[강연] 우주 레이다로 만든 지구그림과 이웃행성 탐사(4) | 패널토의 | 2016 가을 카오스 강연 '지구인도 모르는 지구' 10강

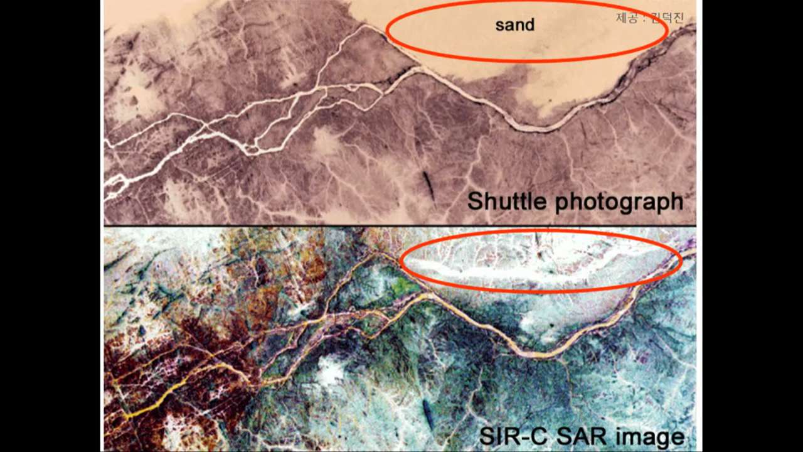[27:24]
수단에 그 보면은 이렇게 모래로 이렇게 덮여있지만은 그거를 투과해서 그 밑에 과거에 이제 흘렀던 그 채널 과거의 채널, 그러니까 뭐 수로의 흔적을 이렇게 보여주기도 하고 이제 구름을 투과하다 보니까 이제 뭐 다른 행성에 뭐 금성은 이제 두꺼운 이산화탄소로 이렇게 덮여있고 아까 타이탄도 이제 어떻게 보면 아주 대기가 두꺼워서 그 표면을 볼 수가 없는데 바로 이 레이더,
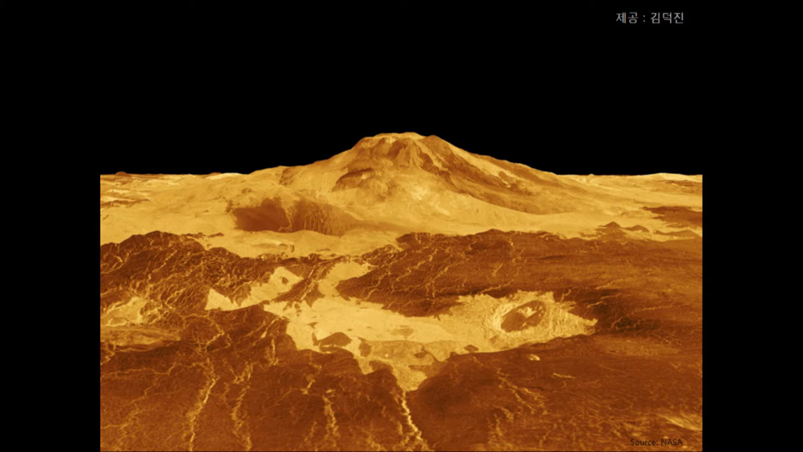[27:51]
영상 레이더를 이용하게 되면은 그런 두꺼운 대기를 다 투과해 가지고 그 지표면에 뭐 모습,